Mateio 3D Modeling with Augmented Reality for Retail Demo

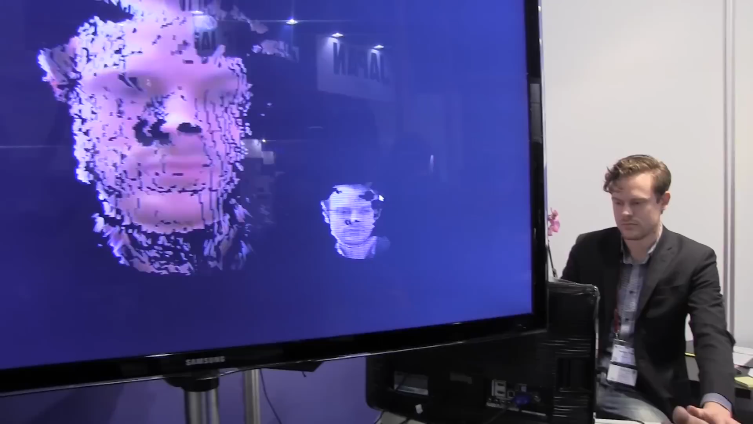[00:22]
As you can tell. Oh, look at this. He's scanning it from both sides, from the top, from the bottom, slowly building up and is creating this 3D model off his head. Here we go, getting there. Now look at this. He's just putting a bunch of sunglasses or glasses in general on top of it.
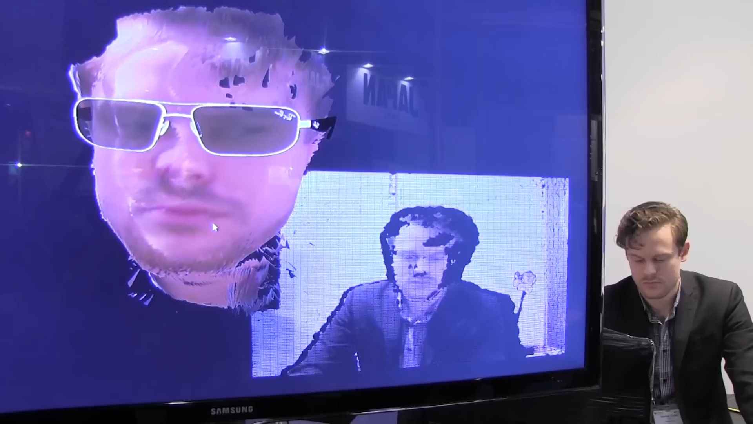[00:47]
That's a nice Ray-Ban, isn't it?
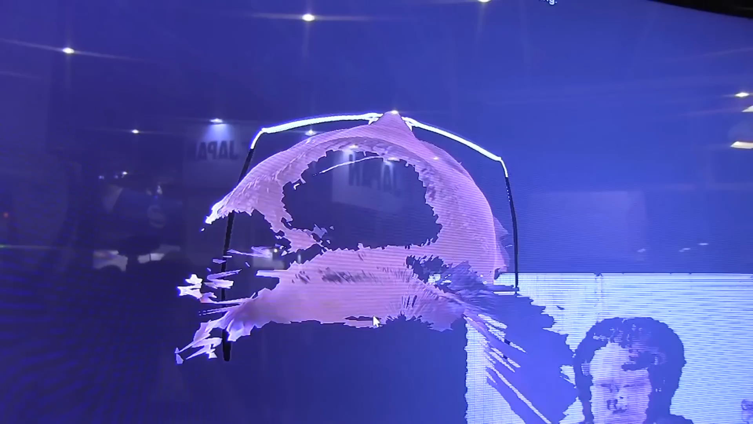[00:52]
And it's kind of adjusting this to his head. And here comes the next step. Watch out.